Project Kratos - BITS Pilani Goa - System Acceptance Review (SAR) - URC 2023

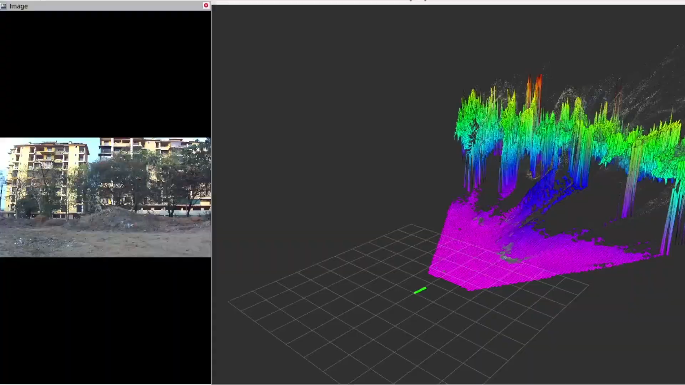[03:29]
The point loud data from Z2i is extracted to create an elevation map of the environment
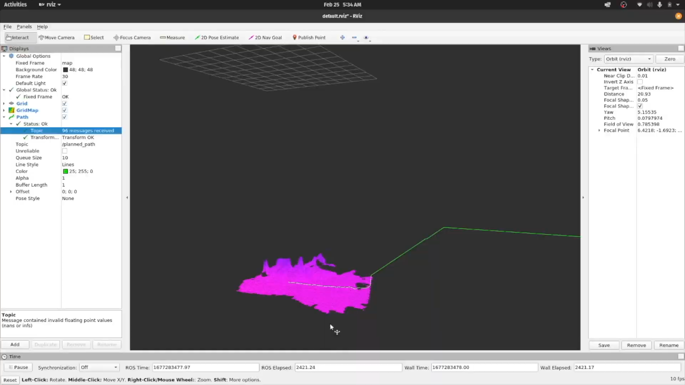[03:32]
which is used by our modified A-star algorithm to provide the path with least reversibility cost.